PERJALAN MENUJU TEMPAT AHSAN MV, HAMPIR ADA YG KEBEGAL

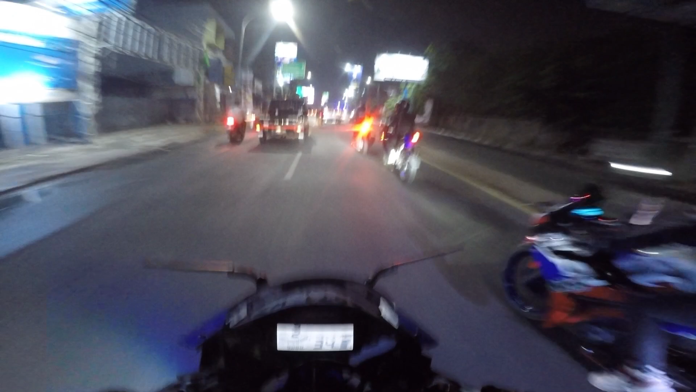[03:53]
Ngeri anjay. Ditambah lagi di ZX si Mukri cuy. Aduh, suaranya adai. Dengerin doang udah seneng banget sih. Ini Kak Salim kemana nih Kak Salim? Soalnya Kak Salimnya di depan cuy. Oh, kita belok ke kiri cuy.
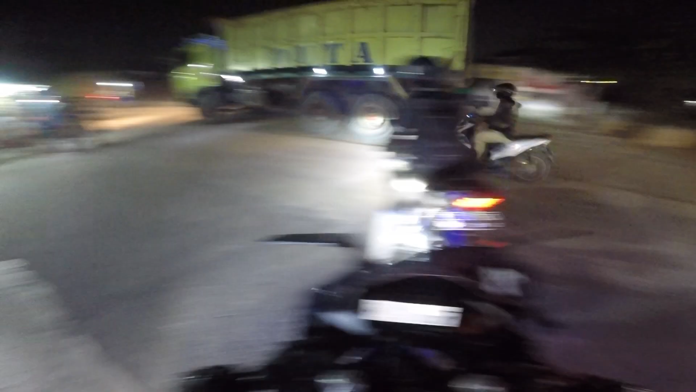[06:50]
Banyak itu ya, robot apa sih namanya? Monster.
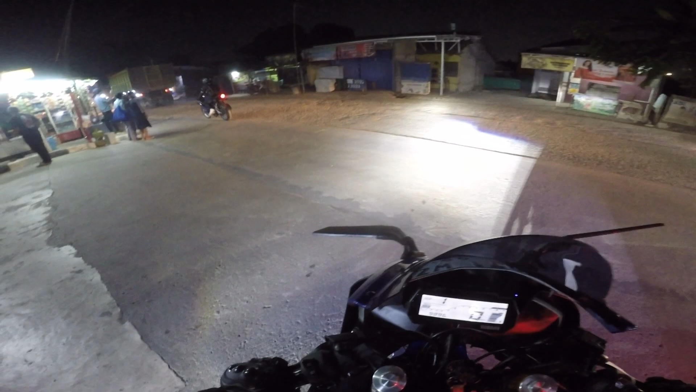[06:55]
Kontainer-kontainer pada lewat sini cuy. Bismillahirrahmanirrahim. Oke cuy, kita lanjut lagi jalan cuy ya.
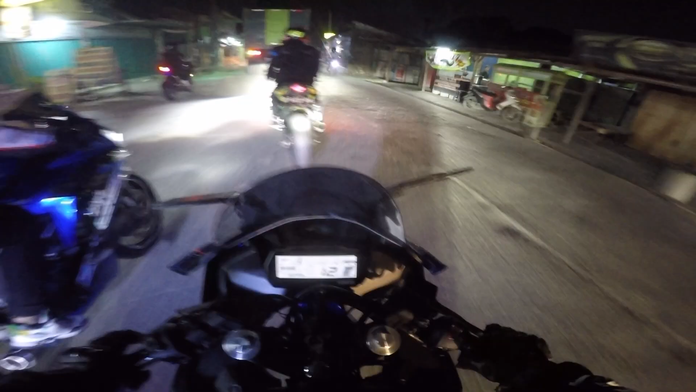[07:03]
Aduh, jalannya mana kayak gini lagi cuy. Ini banyak banget truk-truk gede pada lewat kalau udah tengah malam kayak gini cuy.
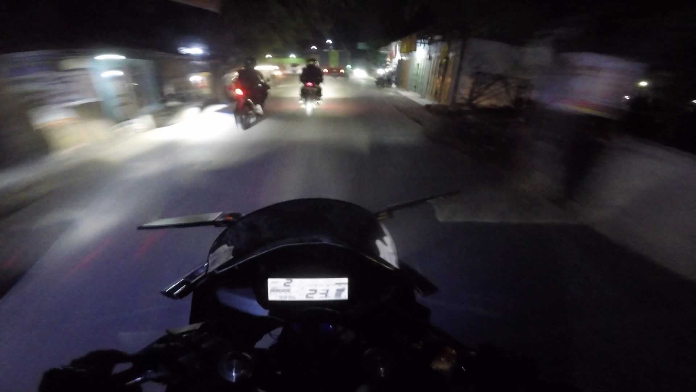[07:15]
Soalnya tadi dapat kabar dari tim motovlog Bogor itu kayak kurang, kabarnya kurang enak cuy.
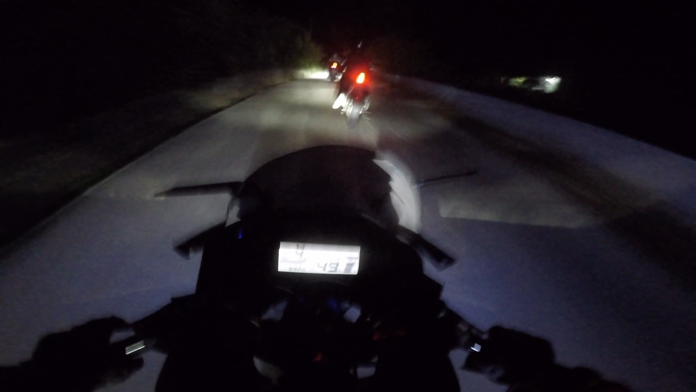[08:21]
Perjuangan banget ini menuju ke tempat Bang Hasan. Aduh, kalau jalan kecil sih, Ki. Bener nggak, Ki? Dalilahi, bismillahirrahmanirrahim. Ini beneran sih lewat jalan kayak gini, cuy.
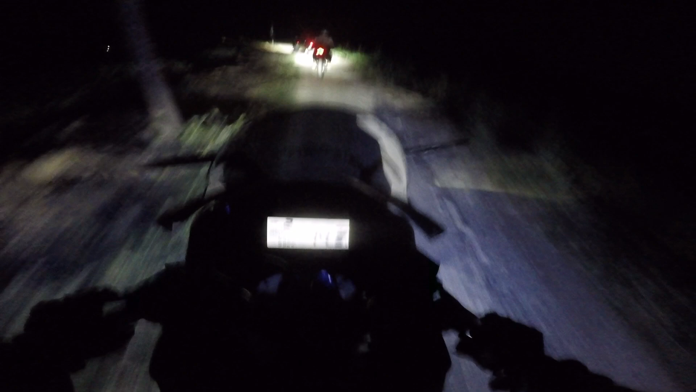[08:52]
Aduh, buset. Ini mah ke hutan, bener-bener. Kebon, anjay.
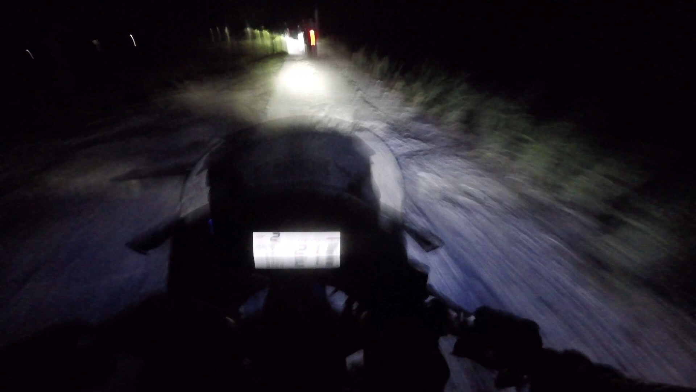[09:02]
Kebon, ini mah kebon. Masa ini bener-bener lewat sini, cuy. Gak salah, cuy. Tengah-tengah sawah lagi, kanan kiri nggak ada rumah nih cuy, nggak lihat cuy. Aduh, bahaya. Mas, aku ngerinya kepleset aja cuy, pasti langsung jatuh ngubrak cuy.
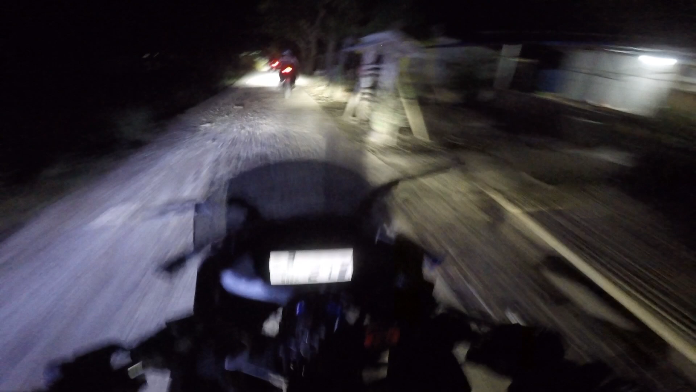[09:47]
lampu-lampu juga sih. Aduh, malah debunya banyak banget lagi, anjay. Apa jangan-jangan ini tempatnya? Bukan lah ya.